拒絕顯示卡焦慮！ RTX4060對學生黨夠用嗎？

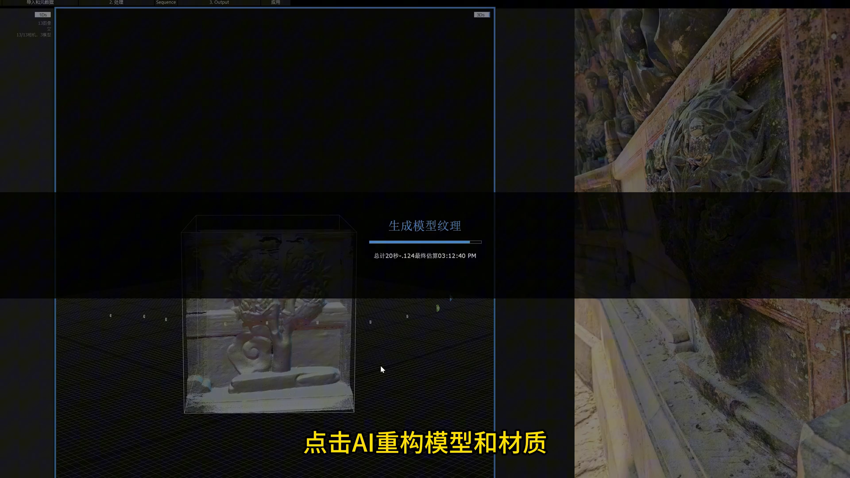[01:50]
质即可以通过AI还原物体原本的样貌你们认为精度如何呢
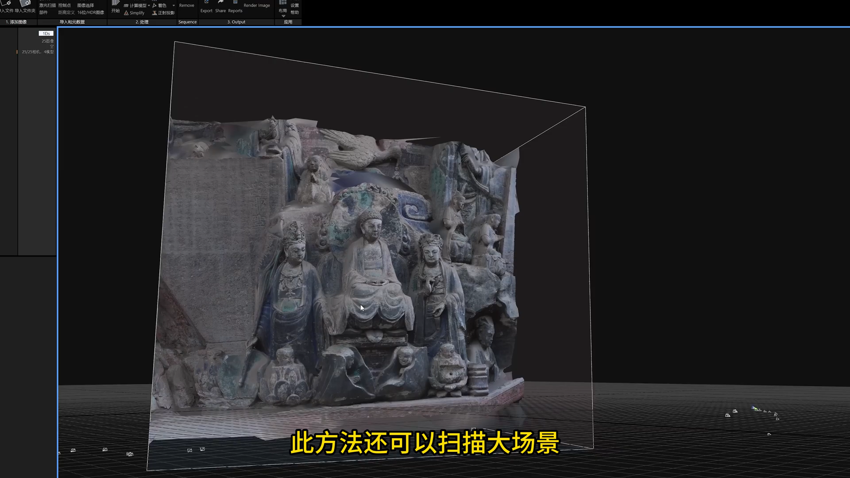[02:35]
方法还可以扫描大场景像这位UP主就用航拍机扫描还原了自己的学校